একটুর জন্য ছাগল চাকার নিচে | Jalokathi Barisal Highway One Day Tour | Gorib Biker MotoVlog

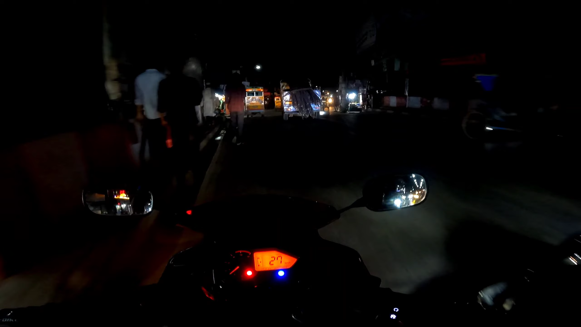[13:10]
সামনে হচ্ছে রূপাতলি বাস স্ট্যান্ড। তো যানজট অনেকটা কম রাত্রে, এখন যেহেতু 9টা বাজছে,
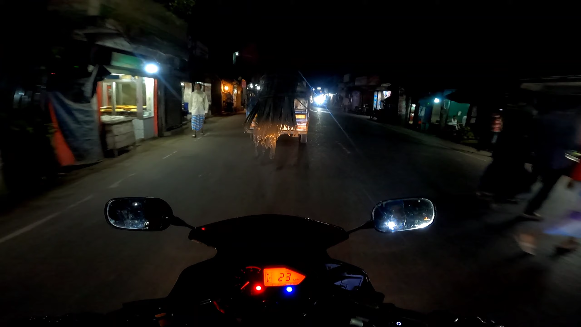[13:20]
আর 1 ঘন্টা 10টার পরে হয়তো যানজট থাকেই না বরিশাল সিটিতে। বন্ধুরা, আপনারা লাইক কমেন্ট করবেন, আপনারা আমাকে সাপোর্ট দিবেন। গরিব বাইকার চ্যানেলটি প্লিজ সাবস্ক্রাইব করে দিবেন।